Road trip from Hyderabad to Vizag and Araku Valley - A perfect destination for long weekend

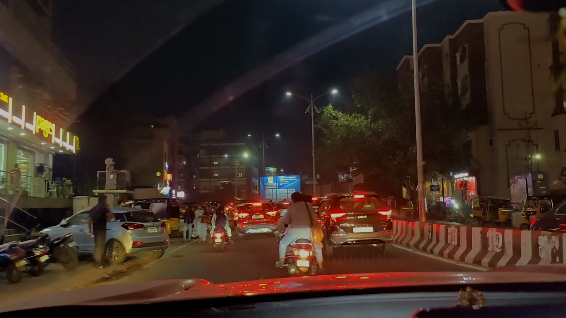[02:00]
Traffic condition honestly is pretty bad. Now we are just entering into our hotel Green Park.